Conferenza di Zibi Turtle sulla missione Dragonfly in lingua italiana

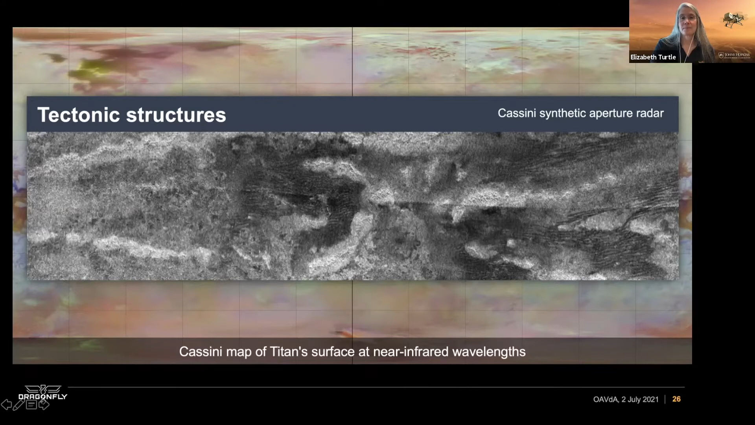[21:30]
strutture topografiche che sporgono rispetto alla superficie. E anche qui vedete in queste superfici, queste immagini, le dune che si avvolgono intorno alle strutture topograficamente più elevate. Ci sono indicazioni di criovulcanesimo.
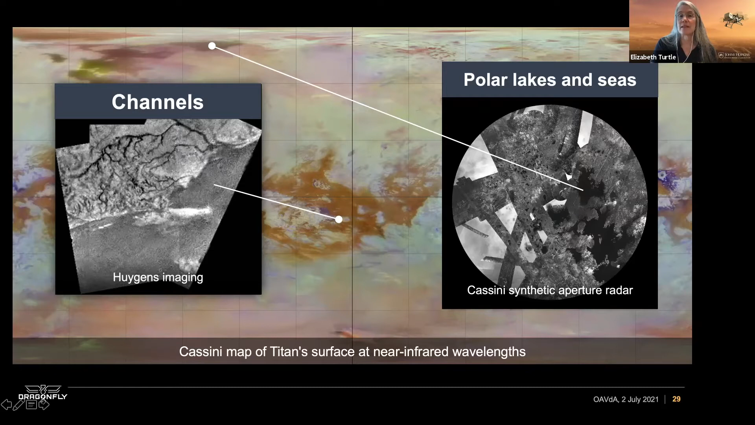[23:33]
Hanno un diametro di circa 500 km per darvi un senso di scala, e qui al polo vedete che c'è una zona lacustre. Non sono piccoli, ma comunque più piccoli rispetto ai mari, e sparsi un po' dappertutto.